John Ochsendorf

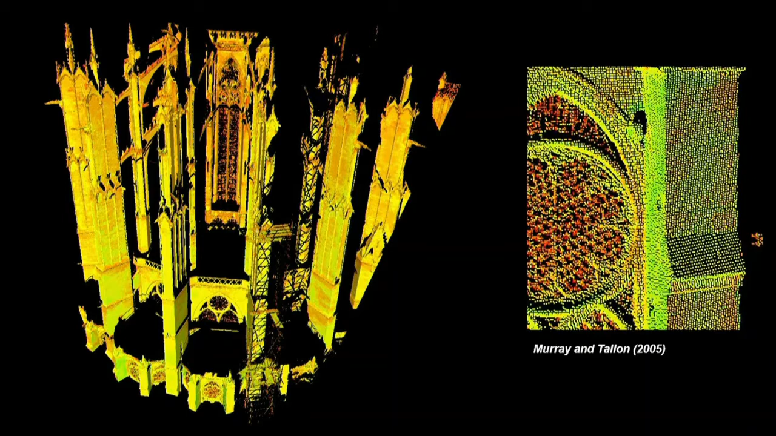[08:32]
and these laser scans help us capture the geometry so we collaborate with art historians